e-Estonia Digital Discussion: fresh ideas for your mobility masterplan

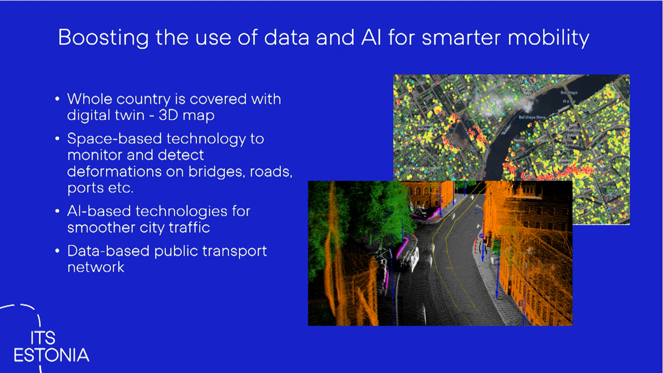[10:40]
I'm happy to say that Estonia is one of the few countries in the world which is fully covered with digital twin. At the same time, we are using space-based technologies in order to monitor and detect deformations on bridges, roads, ports, and other large infrastructure objects.